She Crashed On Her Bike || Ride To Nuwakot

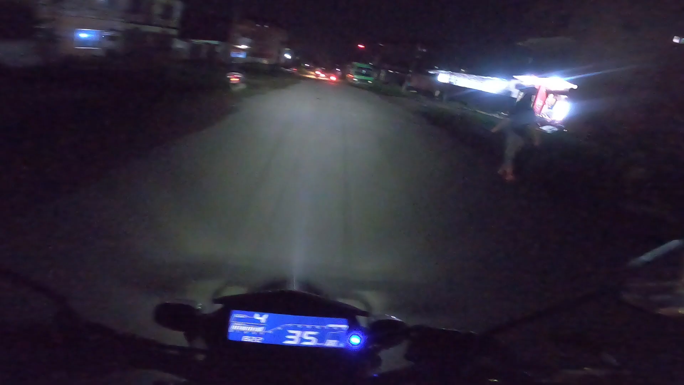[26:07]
सो गाइज बल्ल सास आयो किनकि बल्ल दामी हाइवे आयो दामी बाटो आयो है त्यही भएर अलि ढुक्क भयो अब चाहिँ अफ रोडिङ छैन हेभी गो 1 2 3 वे दामी दामी दामी दामी दामी ल कडा मिठो
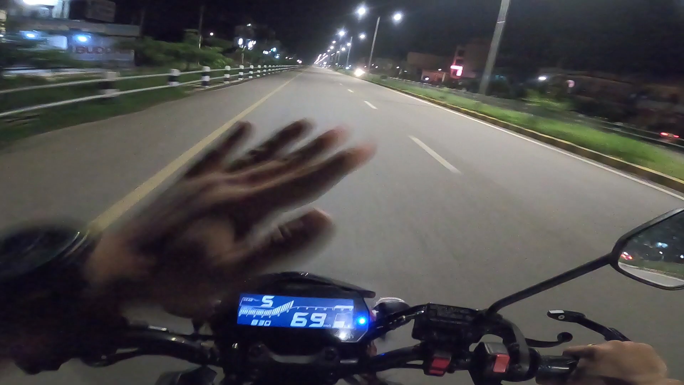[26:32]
यस्तो दामी बाटो पनि खाली है त्यही माथि ठुलो पनि बवाल पनि त्यही माथि प्लस पोइन्ट लाइटहरू के यस्तो बवाल देखेछ नि सो हेलो एन्ड नमस्ते गाइज म चाहिँ यानिस गुरुङ होइन म चाहिँ आज